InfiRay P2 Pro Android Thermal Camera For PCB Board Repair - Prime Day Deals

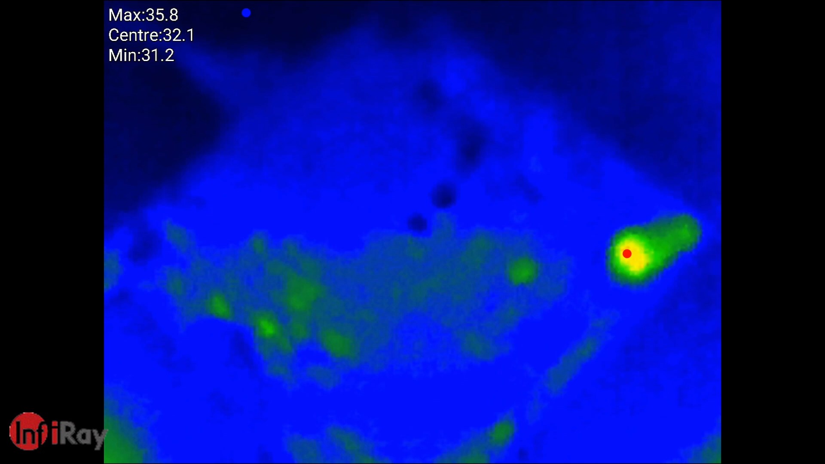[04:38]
Okay so now we're looking at the other side of the board and what we're going to do is power the VTX back up again.
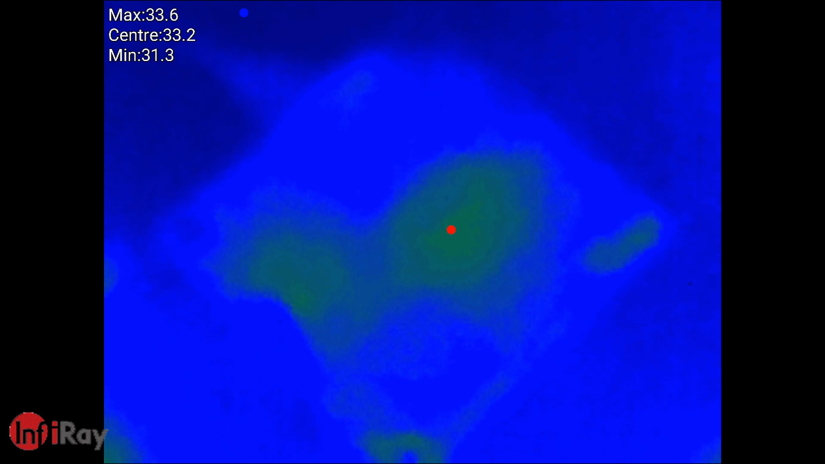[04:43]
We're going to see now what components start getting hot.
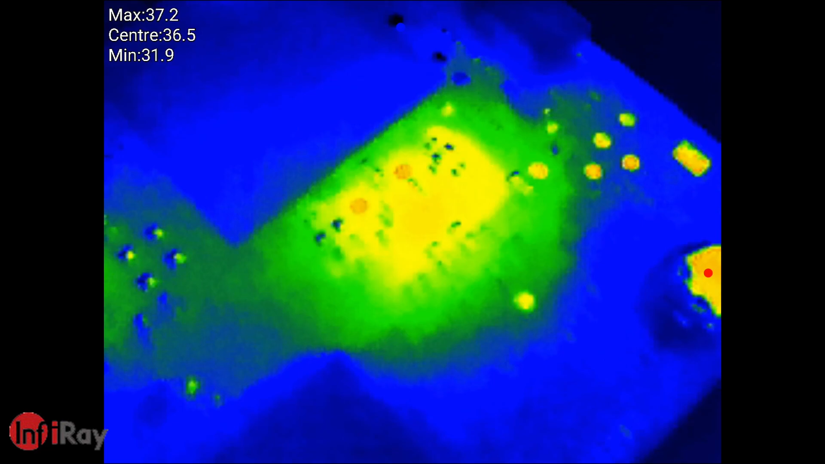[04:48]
Just going closer so we can now start in to see the individual components.
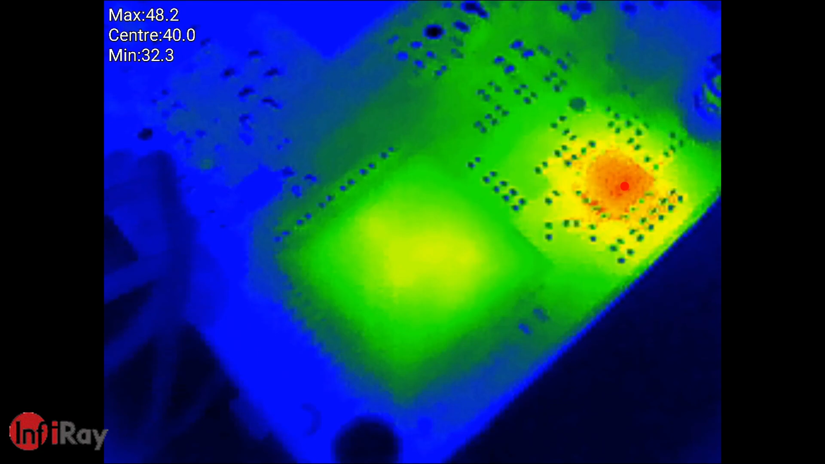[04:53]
Boom we can see that chipset there got hot. That is our RF output amplifier there. You can see red.
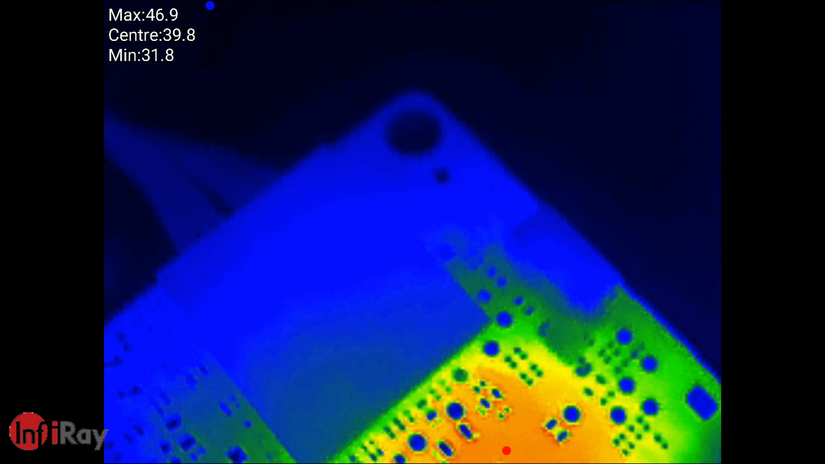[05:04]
Our images come back on on the screen just moving up to here. Majority of the heat on this board is down here around that RF power amplifier. We still have the live feed at the moment so everything is still working as expected and boom it's just frozen again.
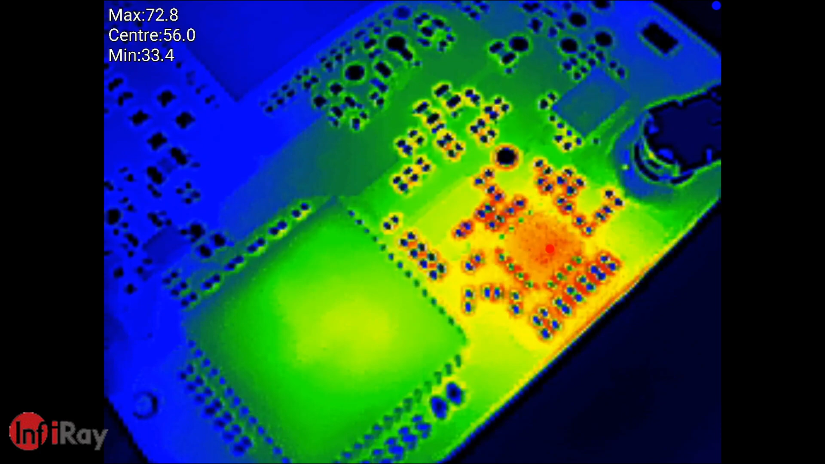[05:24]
And we've completely lost our video output.
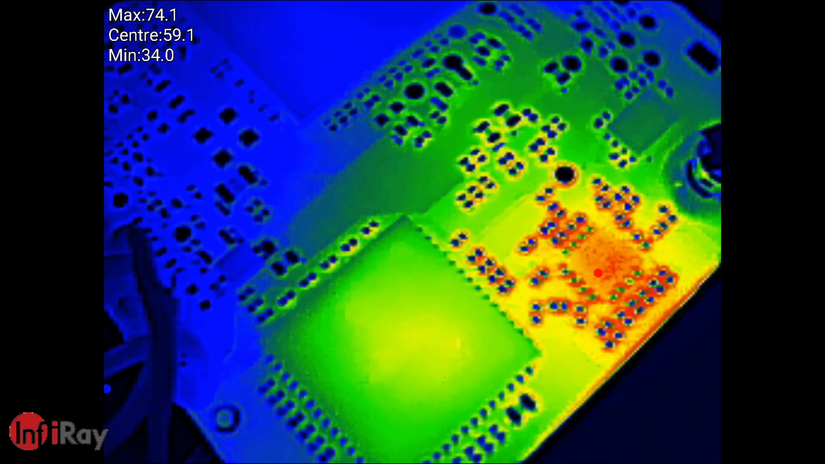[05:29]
So again if we just have a look around the board at what is getting hot.
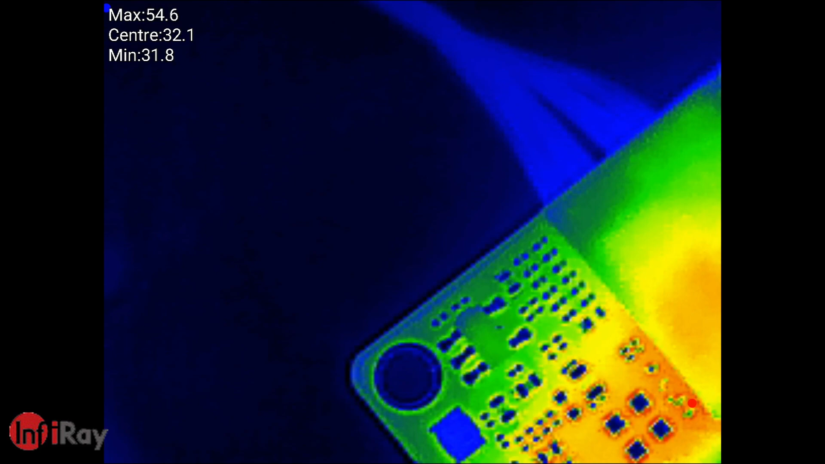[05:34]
There's nothing getting very very hot.
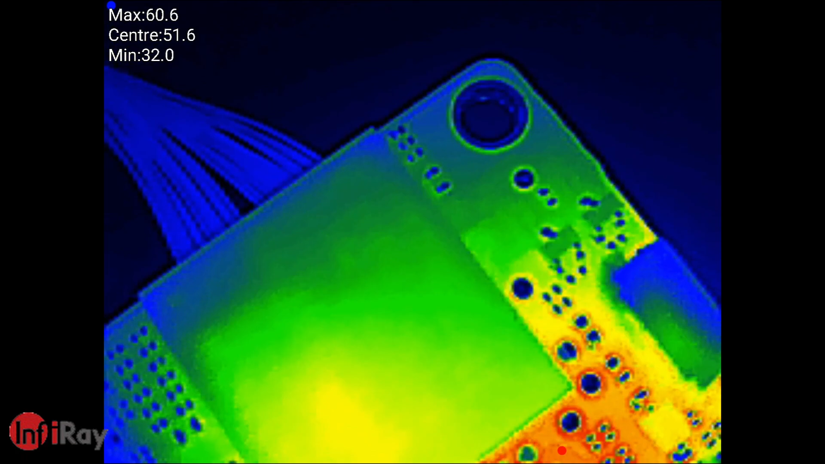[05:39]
Now I've just changed the colour palette to this red hot mode which shows us nicely what is getting hot on the board.
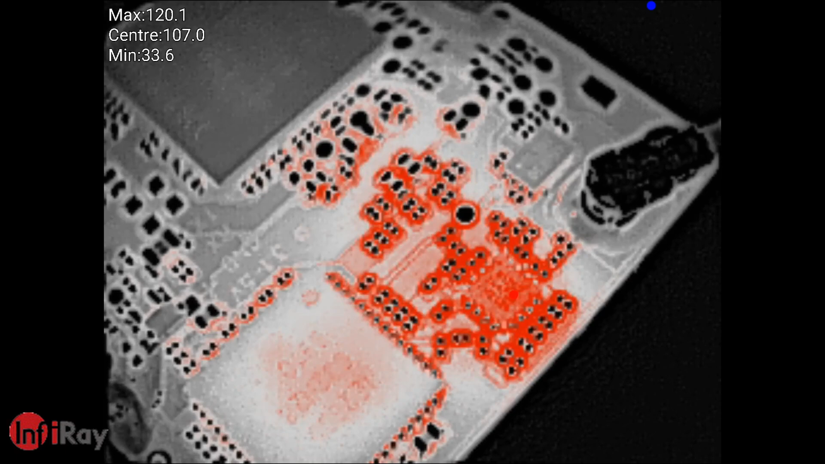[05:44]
Again it's that RF power amplifier there. We've got some heat on that DiviMath chipset.
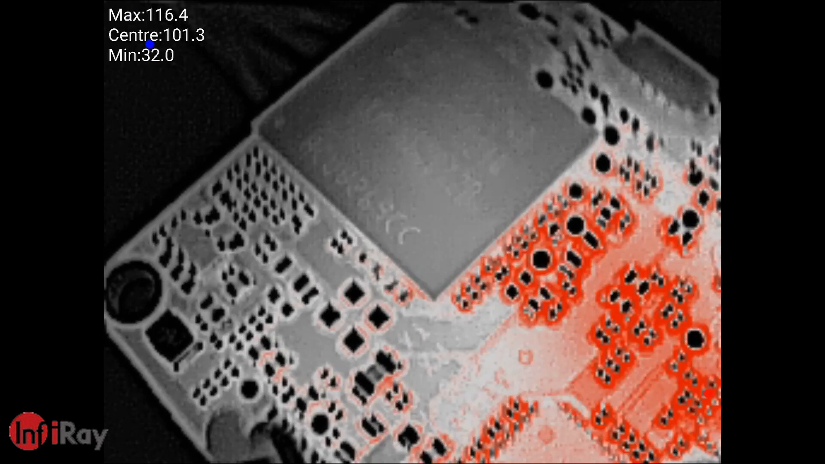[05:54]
The memory I see up here is nice and cold. Some heat around the components but really nothing dramatic. The majority of the heat is clearly down down here on the IC there. Flipping the board back to the other side we can just have another look. And again what's really nice about this thermal is we can see that dialogue IC details.
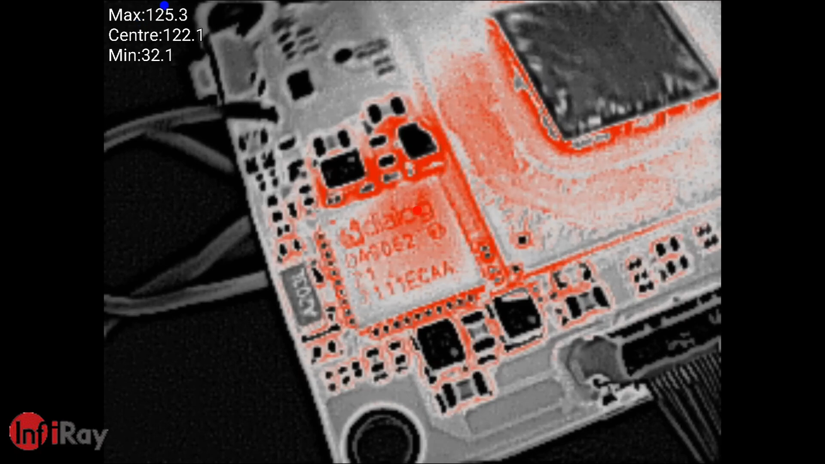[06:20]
We can actually read the details off that in this mode. We can then just have a look around. Not a lot to see under the IC. However we can look around the components and we can clearly see the areas that are getting hot.
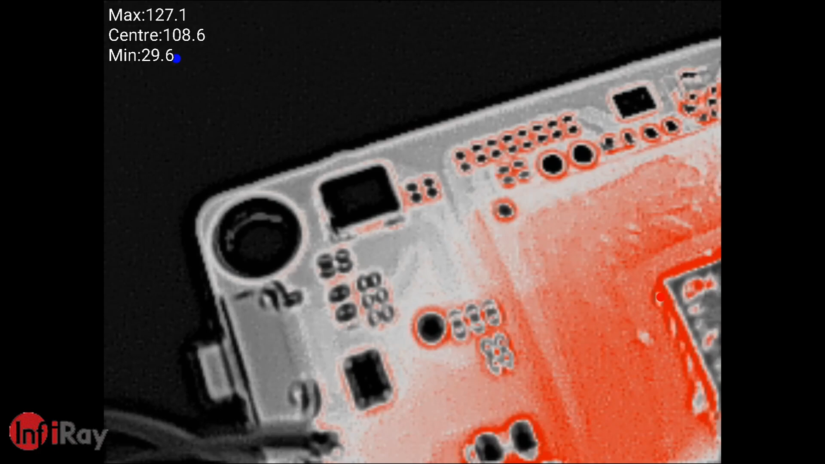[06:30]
But there's nothing that is very
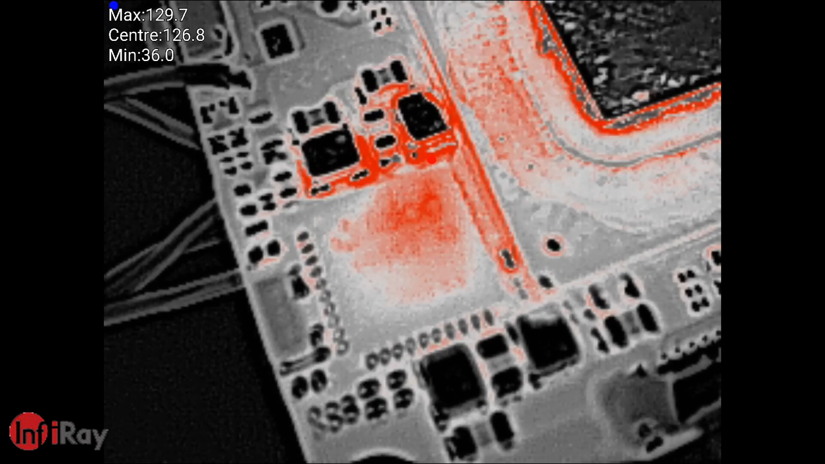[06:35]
specifically overheating and I think the issue I've got here is more than likely
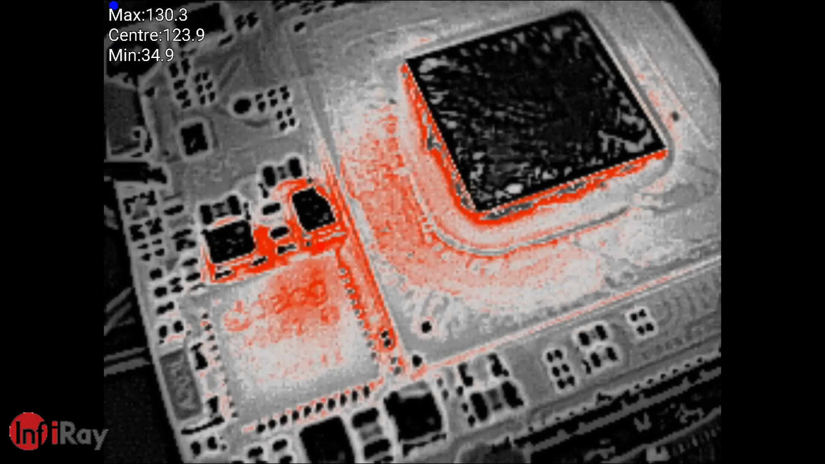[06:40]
with a faulty component rather than anything shorting. Okay so the conclusion on this one is there's nothing specifically overheating unfortunately and I'm going to have to do some more diagnostics to try and understand what is going on.